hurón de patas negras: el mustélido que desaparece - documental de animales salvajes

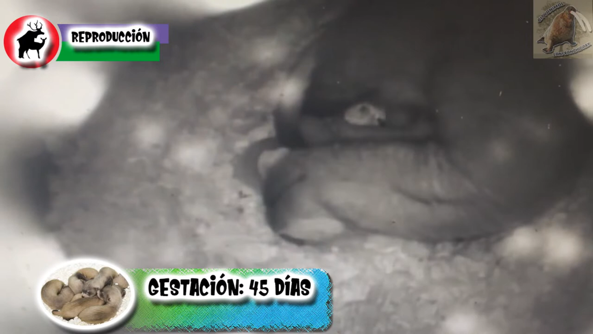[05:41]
donde darán a luz en una de sus madrigueras, naciendo una camada de 3 crías por parto, al principio son sordas, ciegas y con la movilidad limitada, permanecerán en la madriguera por 42 días, mientras que la madre estará yendo y viniendo para comer y cuidarlas,
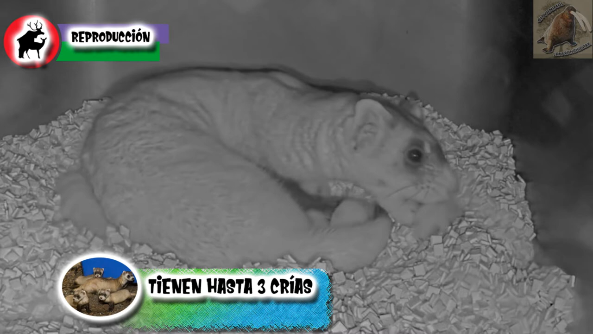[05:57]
ya saliendo pasarán un tiempo con la madre, donde aprenderán mucho de su entorno y a comer,
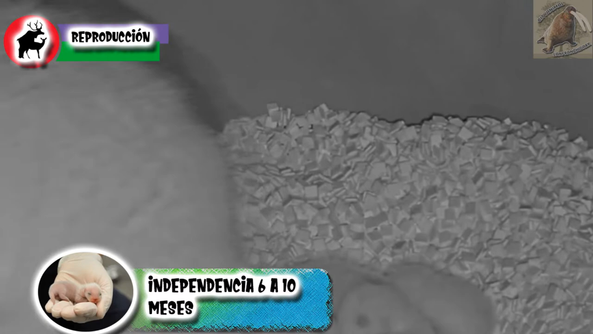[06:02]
estando con ella hasta el otoño, es decir de 6 a 10 meses, para volverse independientes y quitarle una madriguera a algún perrito de las praderas,